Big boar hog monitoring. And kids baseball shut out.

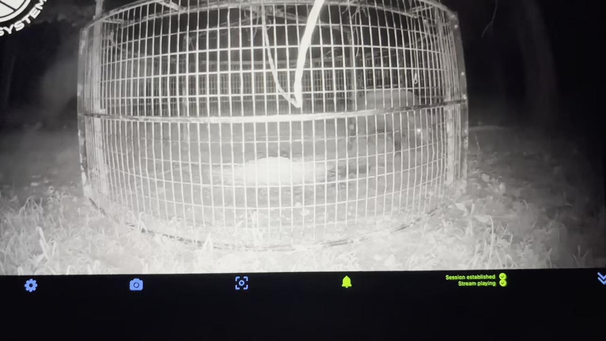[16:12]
And you're just rooting around. Getting a little snack. Pretty good knuckle. Most time when their back is over that middle bar, it's going to be a pretty good one.
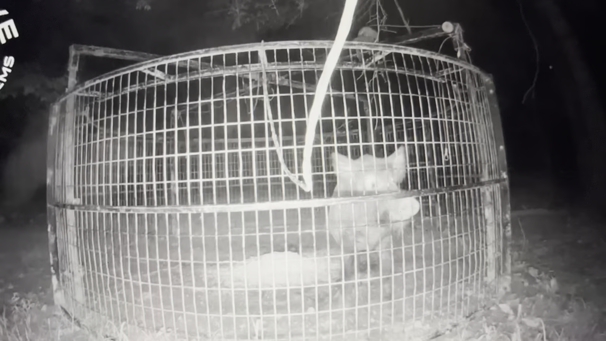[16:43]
Don't know how he's going to act. I've just been keeping an eye on him. So he's rooting around trying to figure out what's going on. Well, that got a pretty good set of fuzzy wuzzies on him. He's looking up. I don't like all that looking up, but he's just checking things out. He didn't even spook when that trap. Look at him looking up. Look right there. Watch him. He's trying to figure it out.
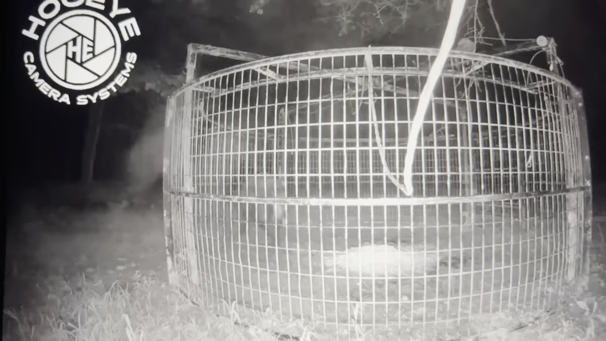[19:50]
But also... that trap's in the mud right there, so it just dropped and splattered, so probably didn't make a whole lot of noise. So, we'll see if he's just going to root or he's going to jump. He keeps looking up. There he goes. He's trying. And like I said, I can't get to him. I ain't going to be able to get to him in time, even if he jumped. And it's down in the bottom, big old bottom hill. Oh, so...
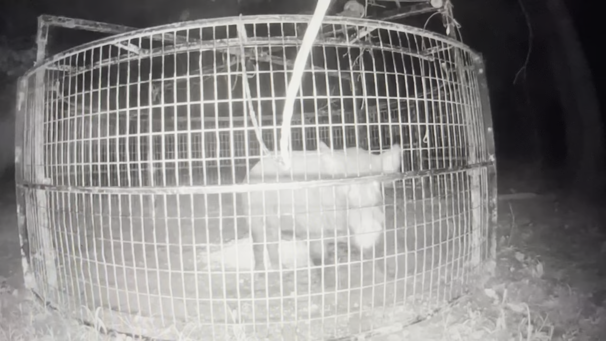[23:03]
Yeah, so usually when they're over that bar, that center bar, that's usually a good hole. Uh-oh. Got his head up on it.
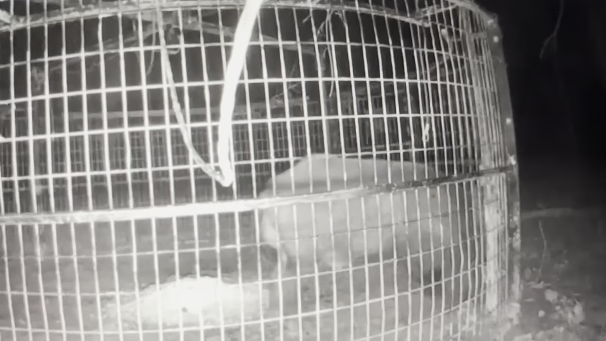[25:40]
Look at that. How thick boned he is. So, I don't know. I just hope the Lord, if the Lord wants him to stay there, stay there. If he don't, he don't. We shall see. He jumps out, maybe we got a recording of it. Does make me a little nervous. It makes me a little nervous, but he's going to root for a while and try to figure it out. I'm hoping he's just too fat to jump.